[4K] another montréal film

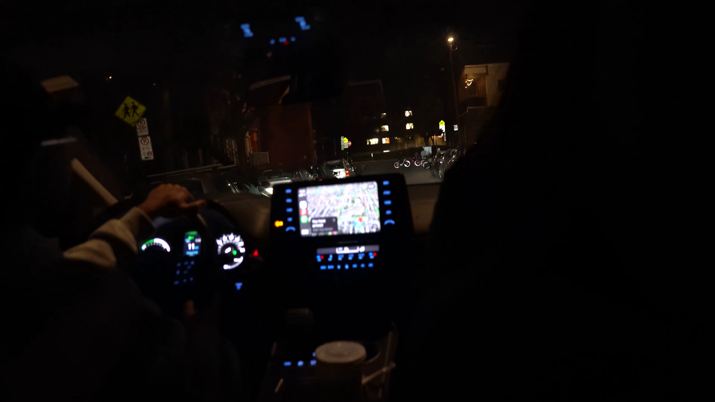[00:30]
Right here? What? Here? Ah, hell no. Alright, where am I going? I'm about to ask these guys. Can I turn right here? I don't know. Annabelle. Turn. Wait, don't you? You live here, right? Yeah. What about right? When do you turn right? Turn right. Yeah, check here.
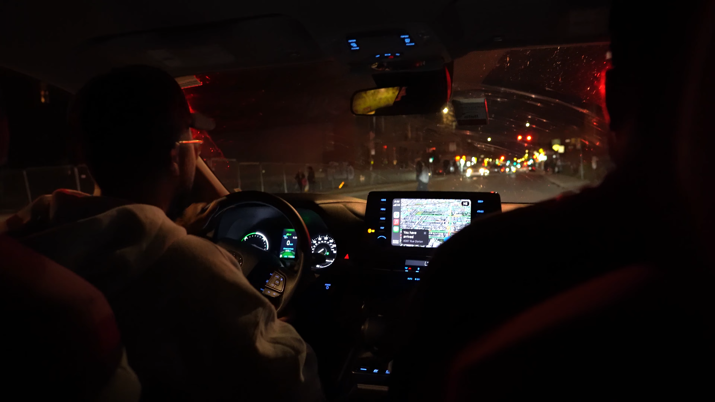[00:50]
We can't turn right on red. Right on red. Oh, fuck, right here, right here. Can you park behind this person?